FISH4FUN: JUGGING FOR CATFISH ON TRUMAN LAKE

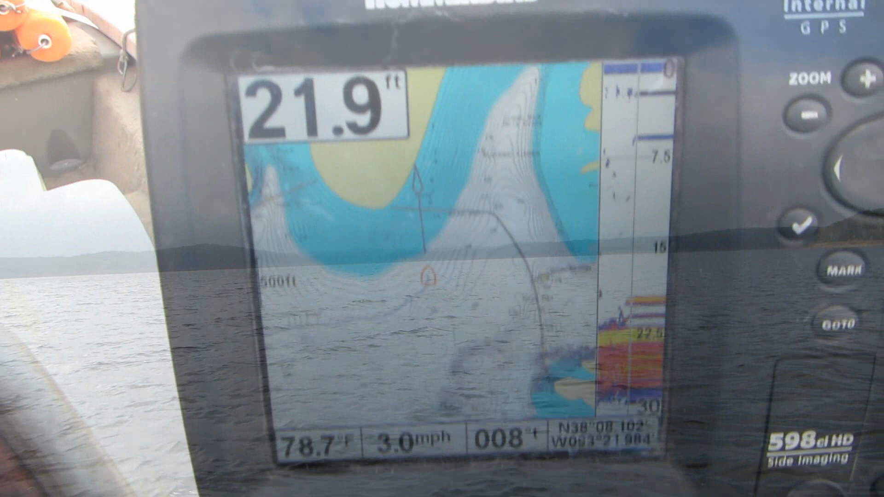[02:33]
On screen: depth 21.9 ft, water 78.7°F, speed 3.0 mph
We're marking a few shad and a few small catfish, but that looks like it's going to be about the best under the circumstances that we can do.
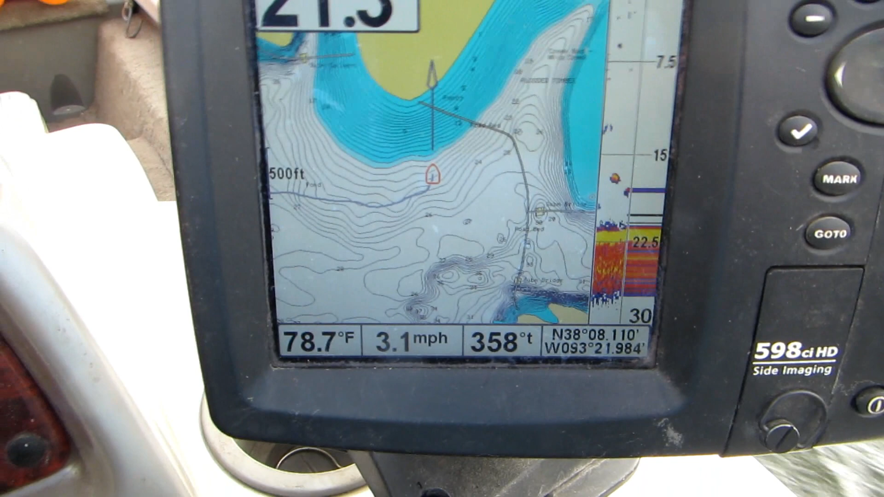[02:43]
On screen: water 78.7°F, speed 3.1 mph
So we're going to go ahead and fish here.